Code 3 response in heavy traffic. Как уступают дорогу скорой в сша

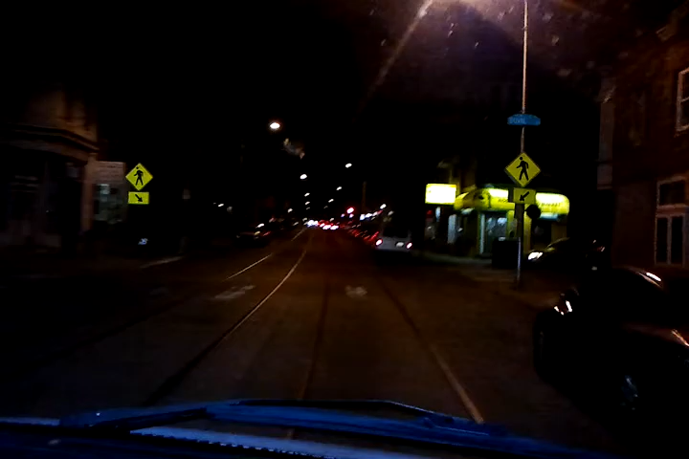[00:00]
Так, ми зараз їдемо по вулиці Джермантаун називається, ми зараз Емерженсі, а так ми машину обганяємо. Потрясно, світло проїжджаємо, нам все можна. Ми теж чорний на вулицю розхочів, нам його можна додати, у нас Емерженсі. Всі машини нам дороги, тратить зараз трафік такий.
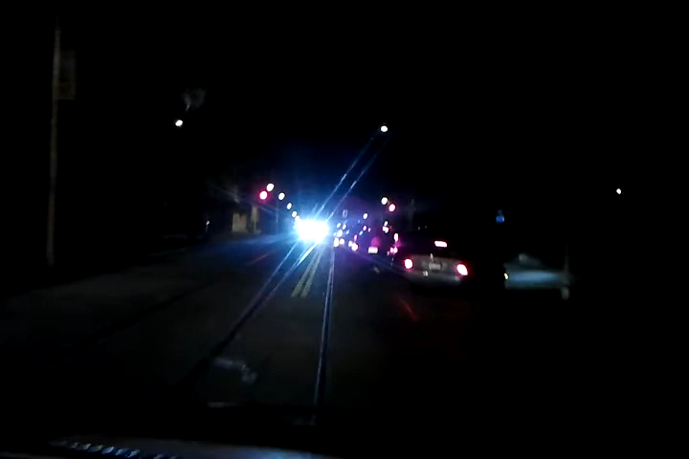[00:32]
Глянь, як всі смахаються. Випадає лише? Глянь, який вперед трафік. Приїде лише щось? Немає всього. Видаємо, як поїсти, де валяють, тут рейки йдуть. Як раз Рома став на цінах рейки. Тільки Рома дивися, тормози, буде, повинно тормози.
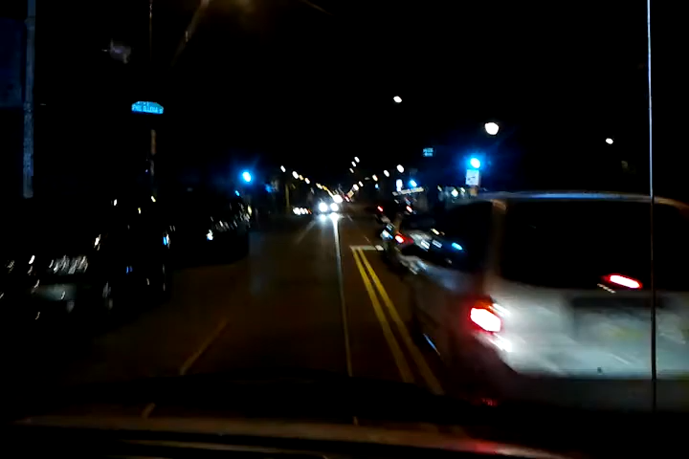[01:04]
Кап, я може телефону знімати.
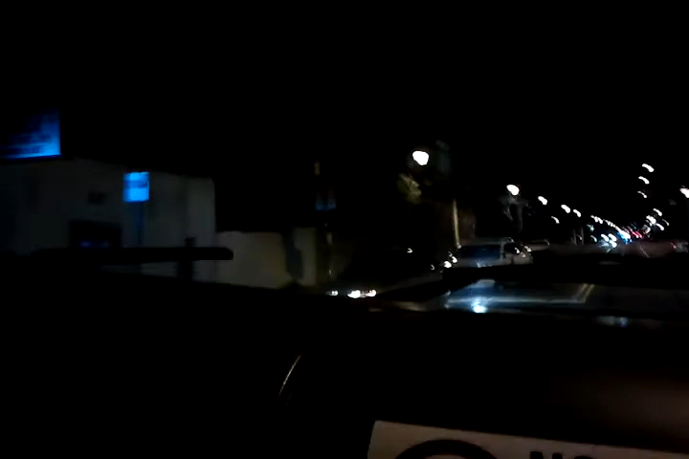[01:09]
Зранка, навіть капи нам дорогу здають. Кап став подивише до нас, такий, в шоці. Ну, а то круті хлопці нам. Капи дають дорогу. На красну приїжджаємо, капи дорогу дають. Мені подобається ця робота. Ну, в п'ятницю зуперемо. В п'ятницю зуперемо. Вже, щодня п'ятниця. Друге число.
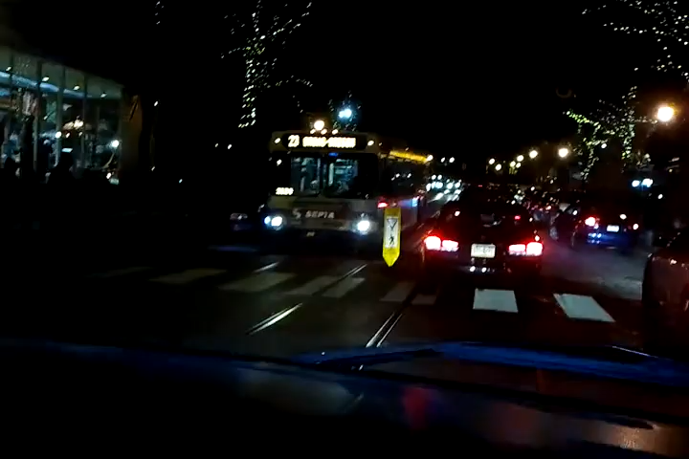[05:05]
Я не застал. Глянь, застал серед дороги. Ад капець.
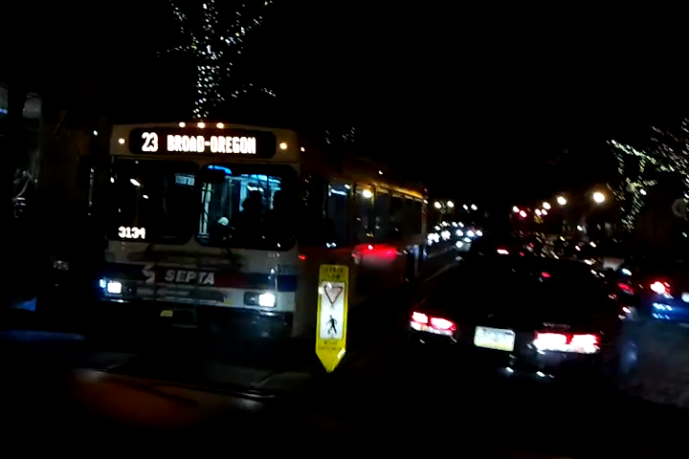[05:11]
Ад капець. Вот автобусник. Давай-давай, Ром. Встречку-встречку.